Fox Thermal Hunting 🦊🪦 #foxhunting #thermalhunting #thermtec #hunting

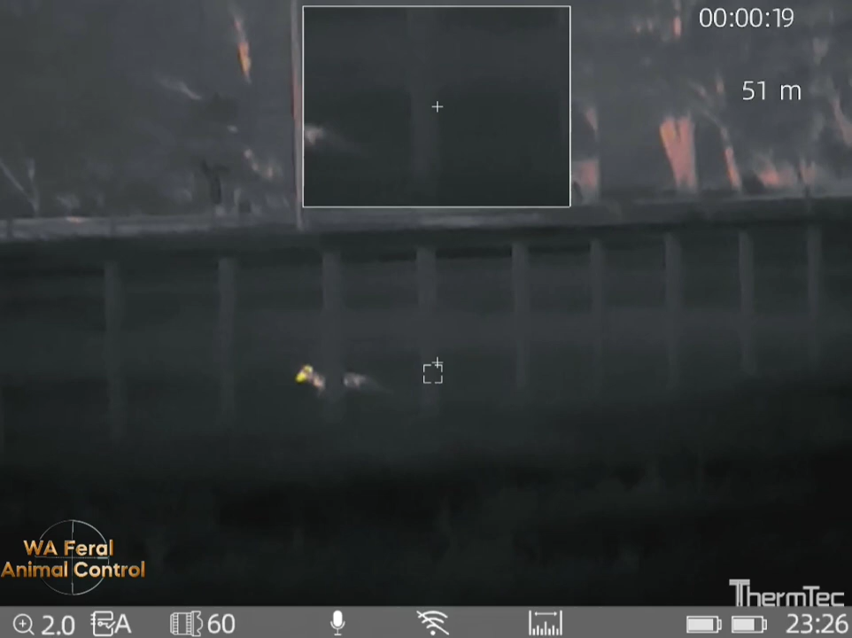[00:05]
How far is it? Oh, 45 right there. You can get stable or not, mate. It's happening very good. I'm trying to sit on that board if you can. I'm on it. Yeah, nice and stable, mate. I do not.